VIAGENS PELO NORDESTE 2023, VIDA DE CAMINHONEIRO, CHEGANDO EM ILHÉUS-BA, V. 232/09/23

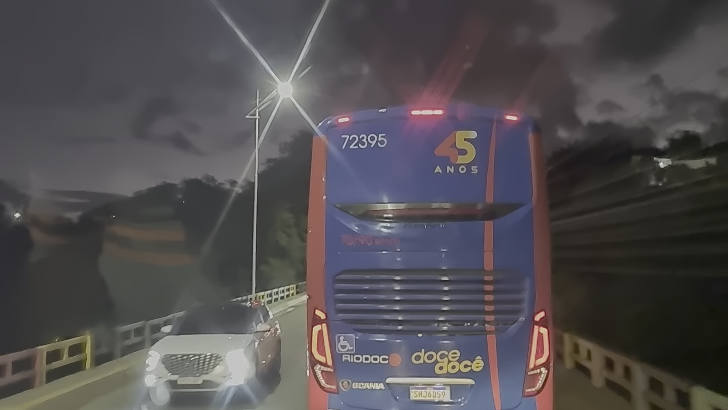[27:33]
Que agora São 18 horas Tem um horário Dessa empresa Saindo daqui Para Nanuque Minas Gerais Vixe que mistério Saindo daqui No sentido Nanuque Ele vai passar Está em Itabuna Vai descer Buerarema Tribo de
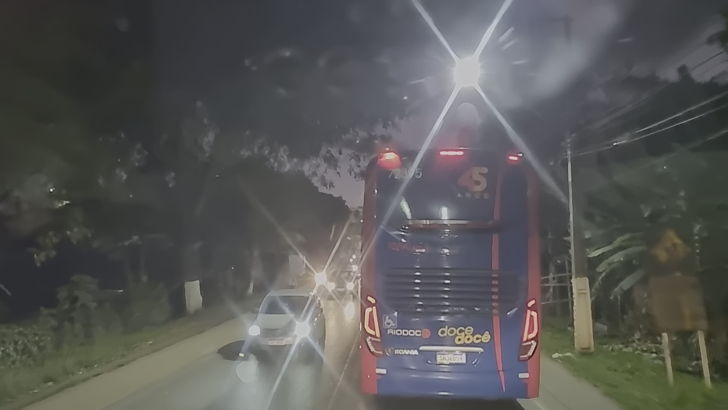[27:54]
Camacã E vai descendo São João do Paraíso Itajimirim Eunápolis Itabela Itamarajú Teixeira De Freitas Aí lá embaixo Uns 60km Mais ou menos Depois De Teixeira Tem entrada À direita No sentido Nanuque Desse modelo